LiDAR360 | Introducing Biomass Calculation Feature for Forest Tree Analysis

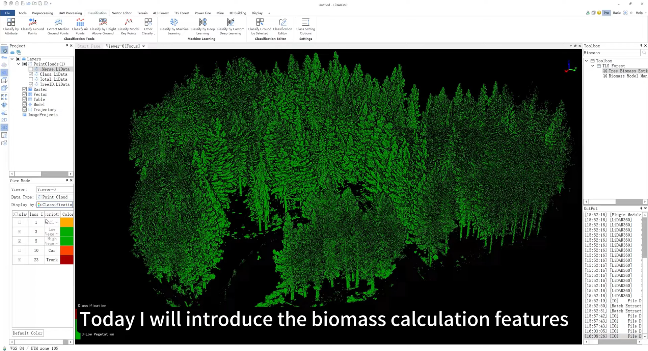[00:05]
Today I will introduce the biomass calculation features of LIDAR 360 to you.
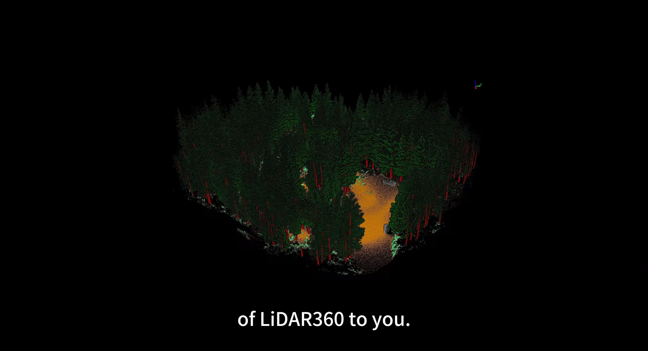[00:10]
If you need to calculate the timber volume, mass, or even the mass of different organs of each tree in a forest, then this feature is exactly what you need.
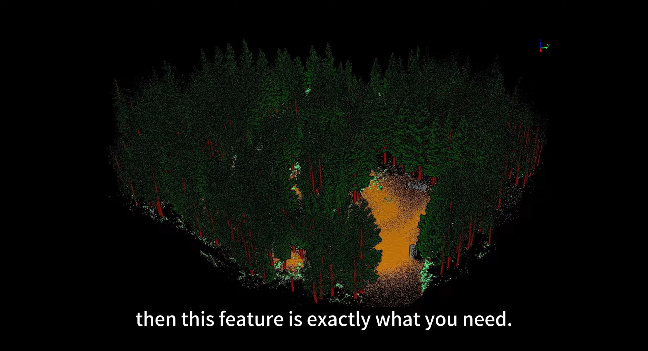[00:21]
The basis for calculating biomass are individual tree attributes such as tree height,
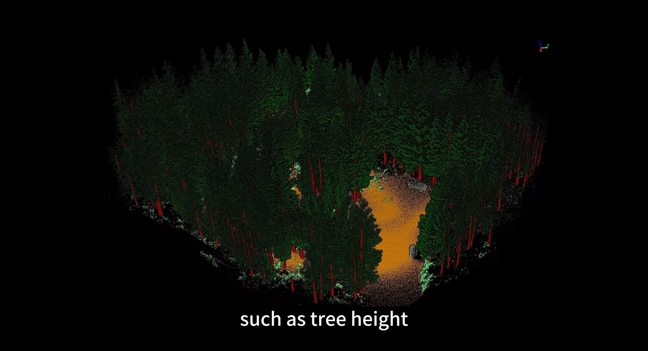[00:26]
diameter at breast height, crown length, and biomass model.
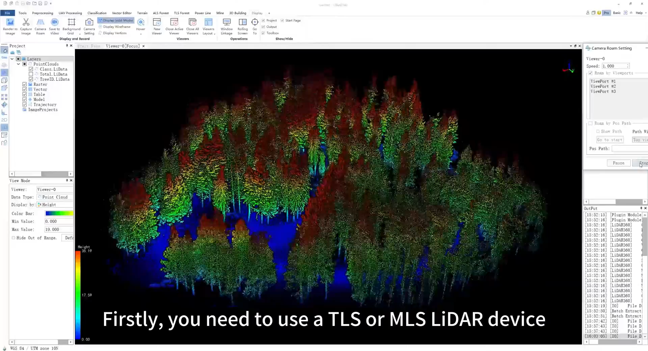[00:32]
Firstly, you need to use a TLS or MLS LIDAR device to collect forest point cloud.
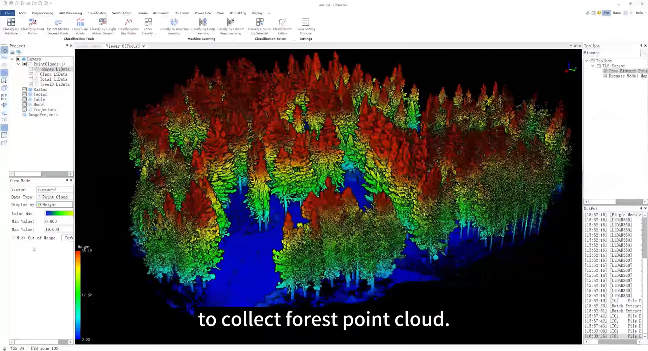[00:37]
After that, you can automatically classify vegetation, segment individual tree,
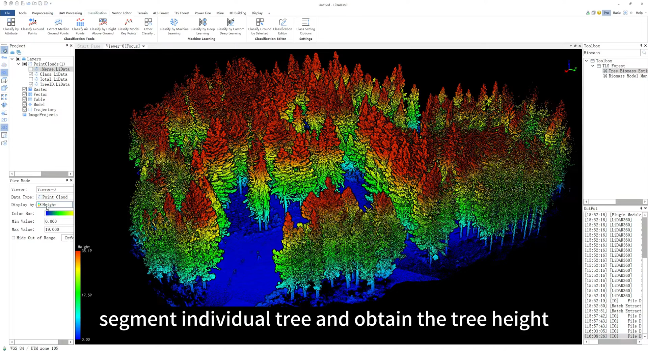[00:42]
and obtain the tree height, crown length, and DBH for each tree in LIDAR 360.
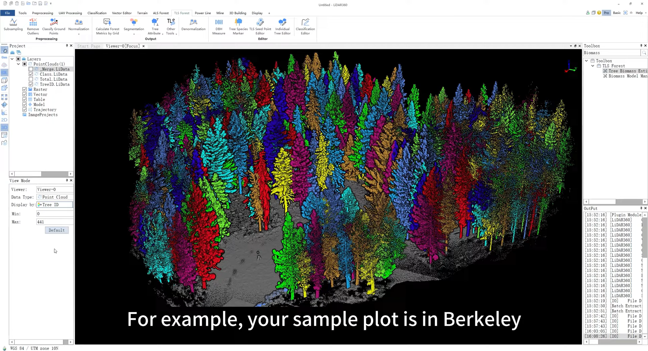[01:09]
For example, your sample plot is in Berkeley, the tree species is ponderosa pine, and you want to calculate the above-ground mass of them.
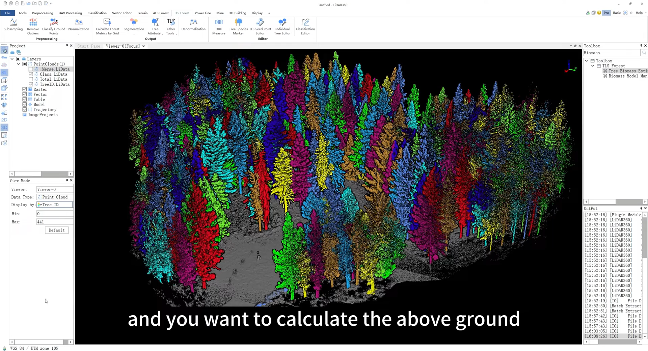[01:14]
It's a clear goal, and let's do it.
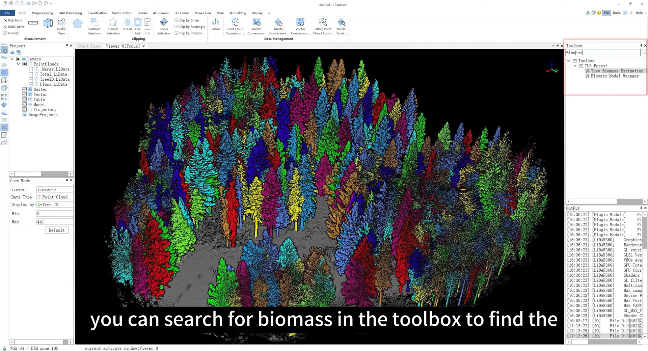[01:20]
Firstly, you can search for biomass in the toolbox to find the Tree Biomass Estimation function.
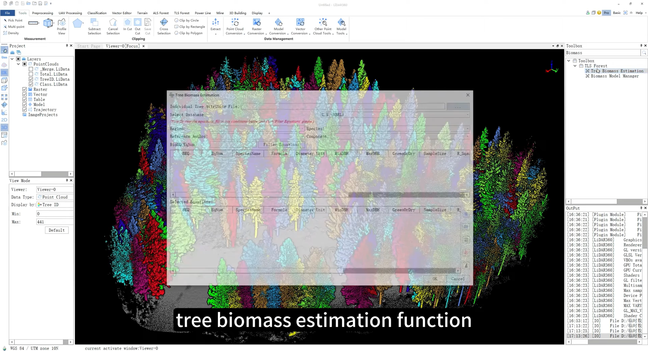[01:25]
Double-click it and input the individual tree attribute table,
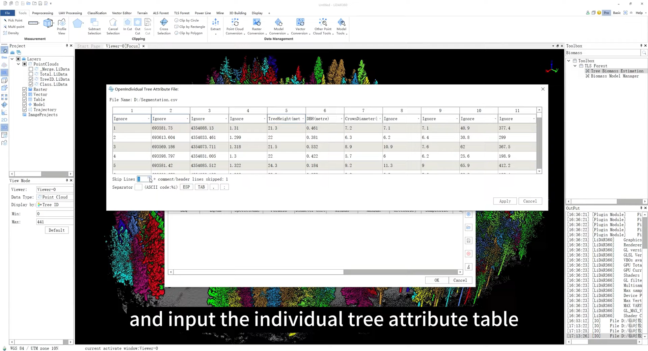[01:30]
which can be obtained from the individual tree segmentation function.
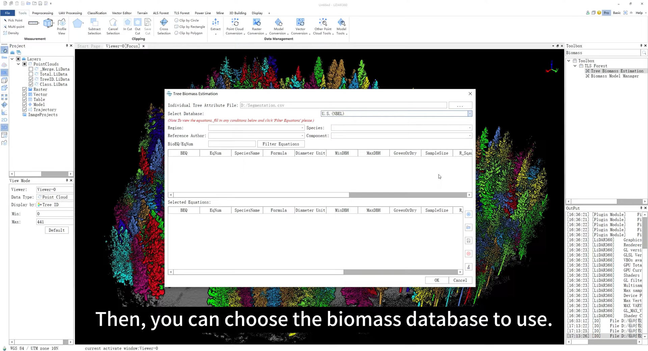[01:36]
Then, you can choose the biomass database to use. Currently,
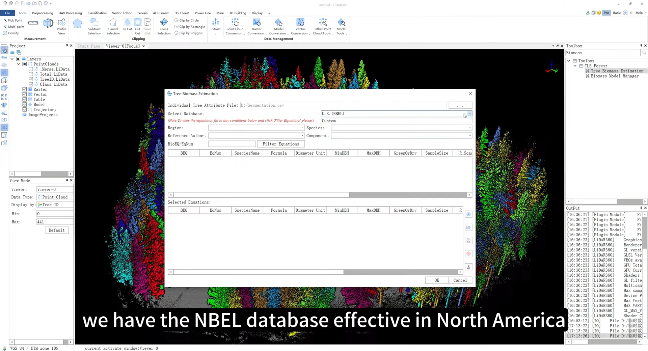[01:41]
we have the NBEL database effective in North America with 7,000-plus biomass model and a custom database.
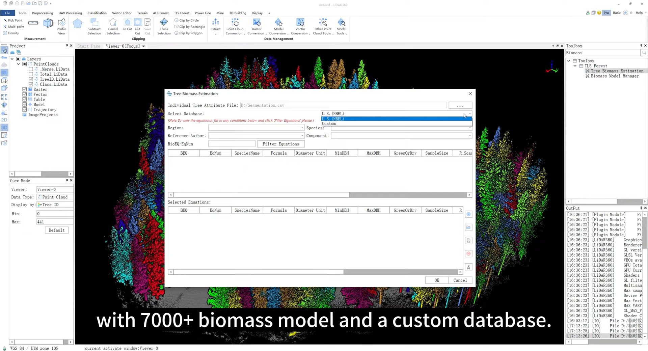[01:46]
The usage of custom models will be introduced later.
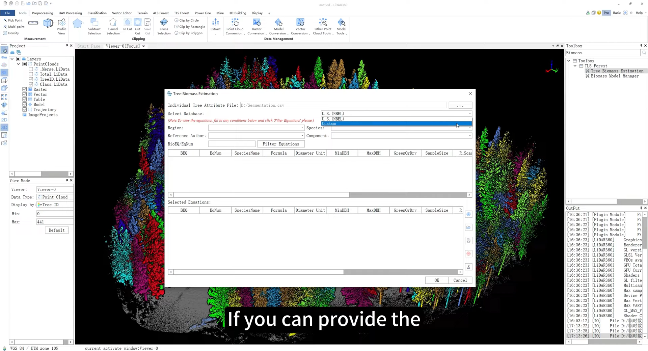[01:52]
If you can provide the biomass model library of your region, we are glad to integrate it into LIDAR 360.
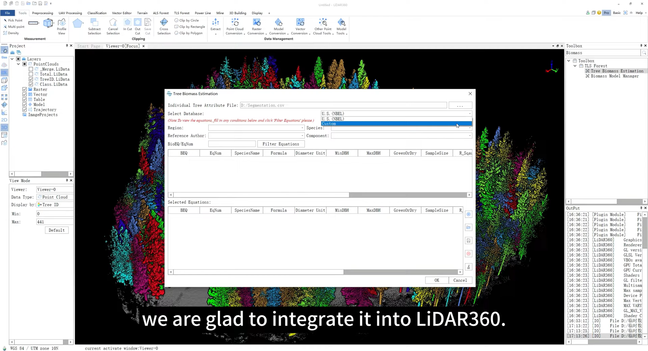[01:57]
After selecting the database,
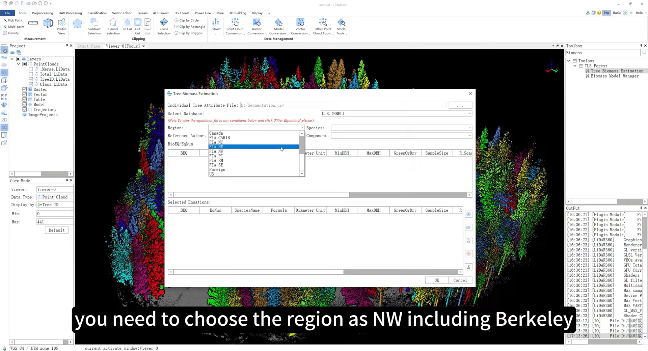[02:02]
you need to choose the region as NW including Berkeley, the tree species as ponderosa pine, and the desired result as above-ground mass.
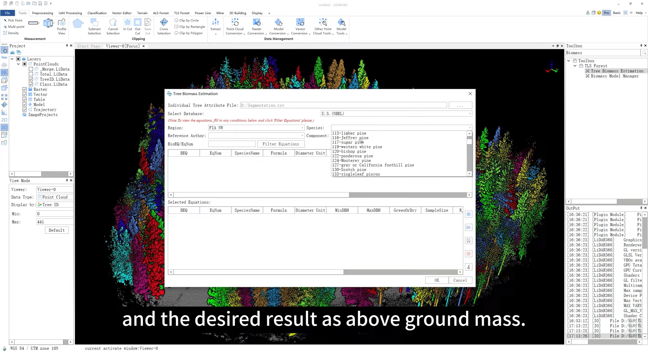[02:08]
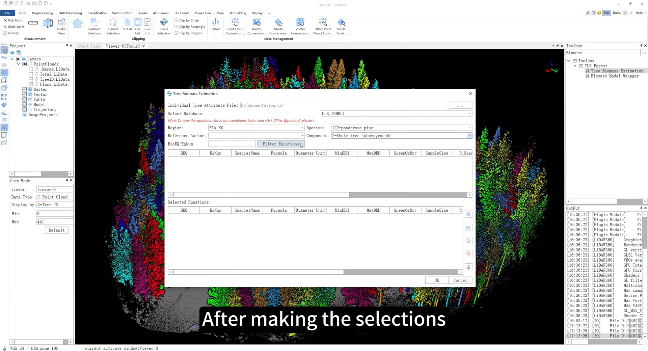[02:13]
After making the selections, click Filter and you will see the corresponding formula.
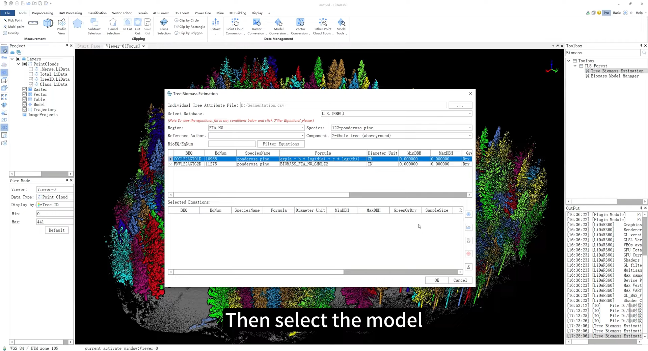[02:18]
Then, select the model, click Add to add it to the calculation list and click Calculate to complete the biomass calculation.